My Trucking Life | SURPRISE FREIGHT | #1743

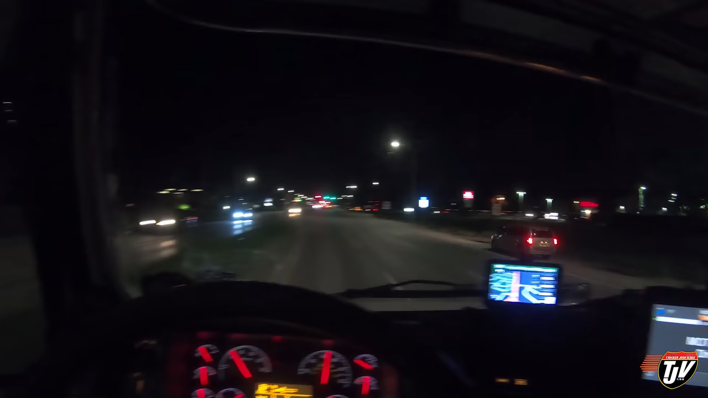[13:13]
Totally forgot about that. It's like the big fair that comes through town every year. I don't know if you can see it over there.
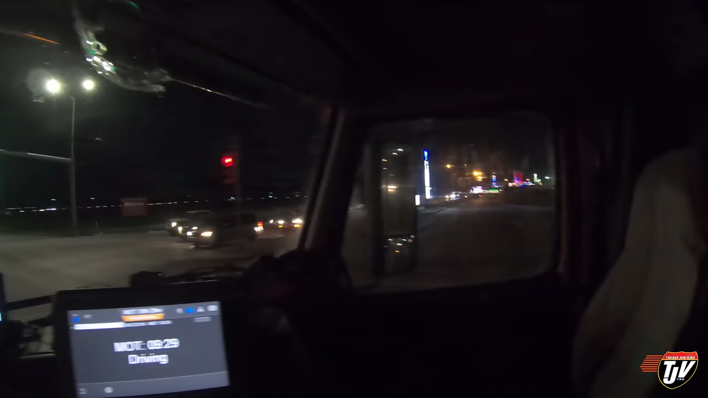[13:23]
Some bright lights and stuff. I'm not really too interested in the Red River X. It's really crowded and... I don't know. I'm more of a fan of like the American amusement parks. Like I could always go down to Six Flags in the US. It would be way better. And I don't trust these rides. Like look at all this traffic. It's nuts.
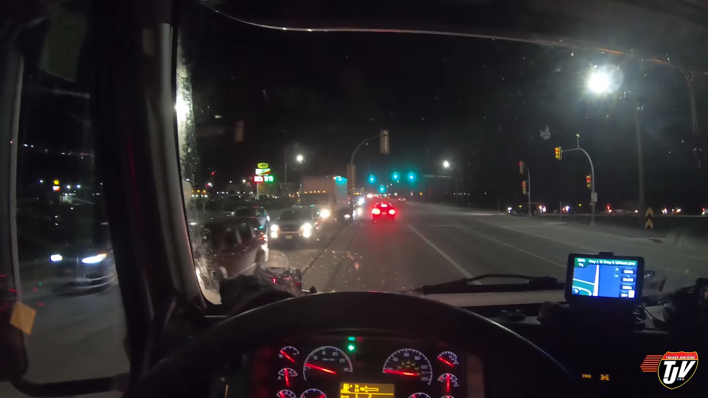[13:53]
I don't trust all these rides because they're constantly like moving from place to place. And they've been known to fall apart. So I like the rides that are... That guy went right through a red light.
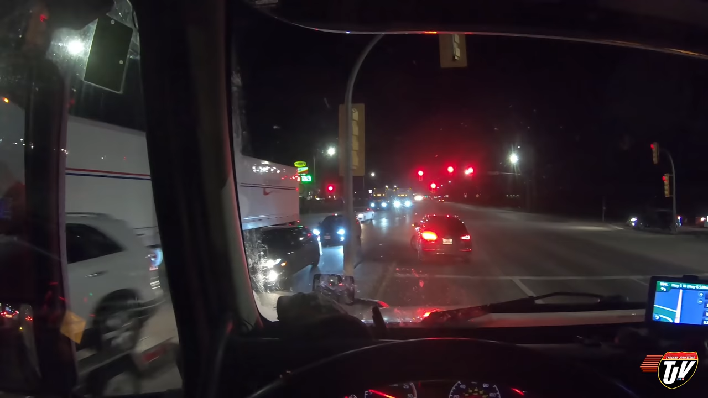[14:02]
Dude, man. And this guy's going through the... You see what I mean? This is why I don't want to go to these Red River X's. These people are just nuts. Look at all these people coming out there yet. It's crazy. It's like 1130 at night and there's just people everywhere. I guess the X is probably... I think it closes at midnight. Crazy. But I like going to the amusement parks where the rides are fixed in place. And they don't move from town to town. That way... I don't know. I just feel better about it.